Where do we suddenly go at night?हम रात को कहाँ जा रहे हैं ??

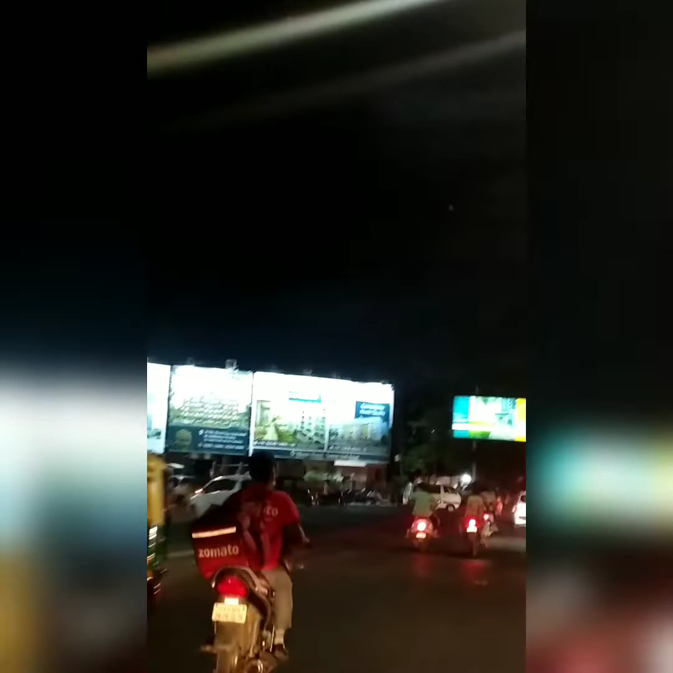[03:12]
વીઆઈપી સર્કલ છે, ત્યાંથી અમે લેફ્ટ સાઈડ જઈશું. ખોડિયારનગર ચોકડીથી ટર્ન લઈશું.